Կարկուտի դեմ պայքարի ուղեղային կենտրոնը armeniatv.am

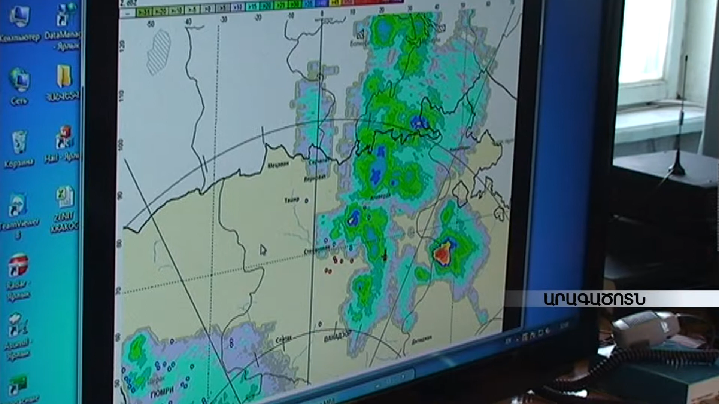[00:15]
ամենավտանգավորը հզոր կարկութի նշան մուկ կարմիր անպն է։ Վունավորումից վացի